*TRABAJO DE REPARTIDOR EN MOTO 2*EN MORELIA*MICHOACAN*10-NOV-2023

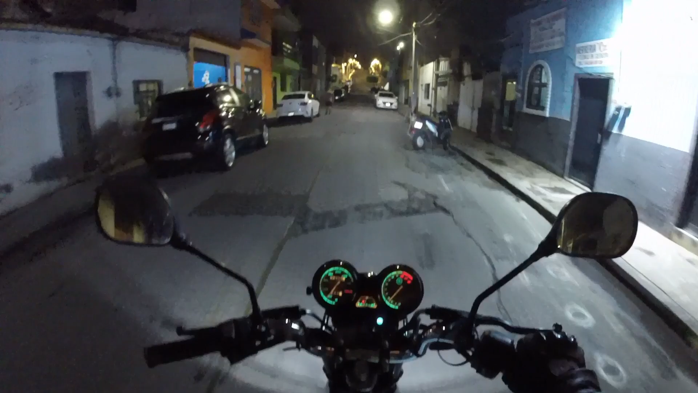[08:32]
Esta es la calle que va a Ignacio Zaragoza, sale a Catedral. Lo más que como es tiene ese pabellón, no sale directamente, pero aquí ya todo eso es de la zona centro, de la Mole Mole. Nada más que,
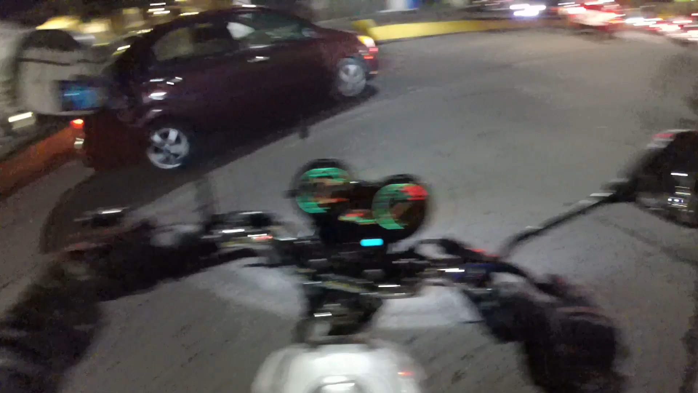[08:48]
pues a veces yo desconozco, y como no uso Google Map, pues peor. Peor porque no me llevo un guía donde me pueda decir en realidad por dónde es. Simplemente va uno a la buena de Dios, pero pues con las referencias de las personas se ubica uno a veces. Pero es importante también
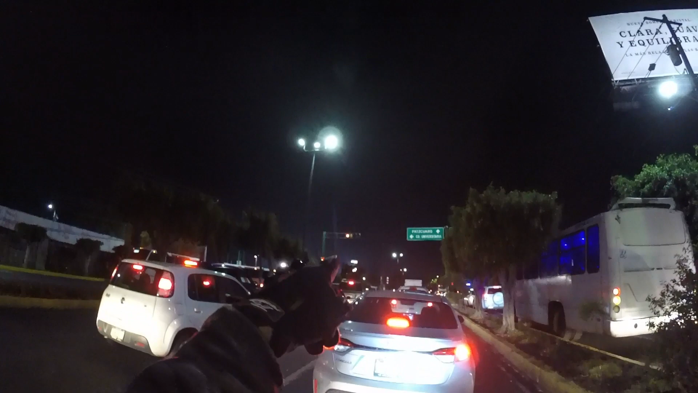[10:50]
No me tocó ya nada del partido. Miren cómo está el estadio. Ese es el estadio. Las luces esas son las luminarias del estadio de la universidad.
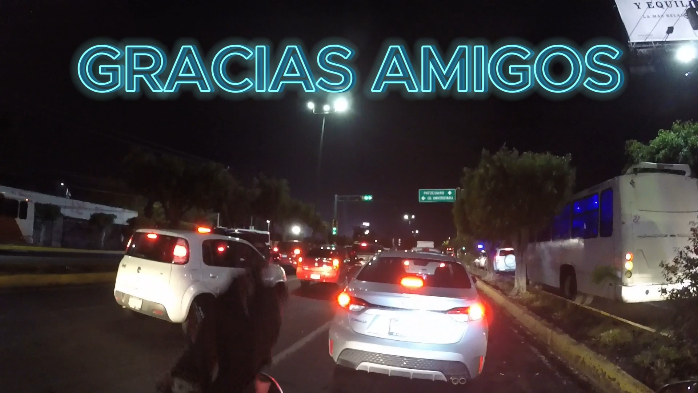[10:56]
Universitario, yo creo que ha de haber fútbol, ha de haber algún evento deportivo o algo,